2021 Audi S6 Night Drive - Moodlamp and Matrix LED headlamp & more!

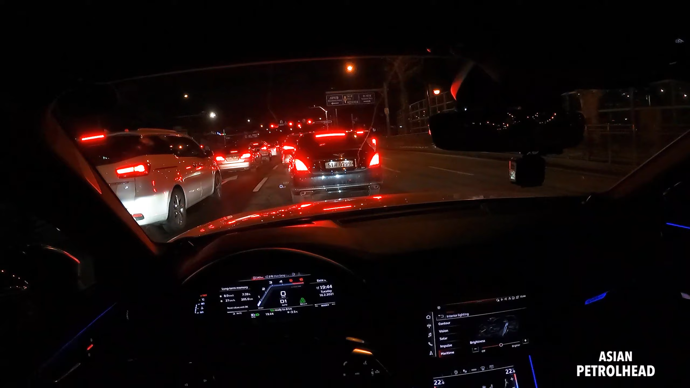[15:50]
And adaptive cruise control will also support stop and go functionality. So, it just came to a full stop on its own. It says ready to drive. I also have an auto hold. So, you don't have to keep on pressing brakes while you're stuck in the traffic. Okay, let's do talk about power trains for a second. It's really unfortunate that we're only getting this Audi S6 with 3-liter turbocharged diesel here in Korea. I know you guys are getting it with 2.9-liter turbocharged gasoline engine.
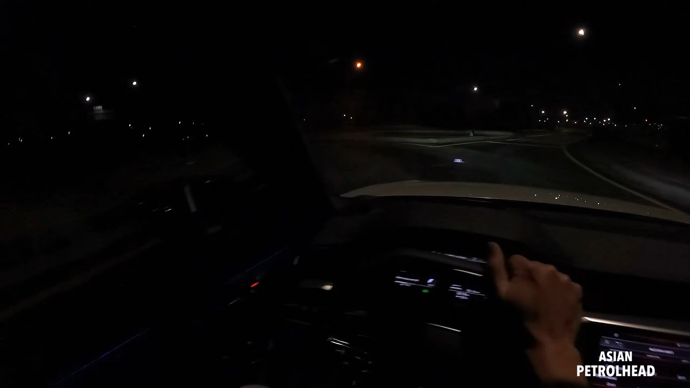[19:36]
Woo-hoo! Now we have a Volkswagen pass it in front. And the HD LED headlamp system is very bright. We also have a 8-speed automatic. Let me just show it to you. 3, 4, 5, 6.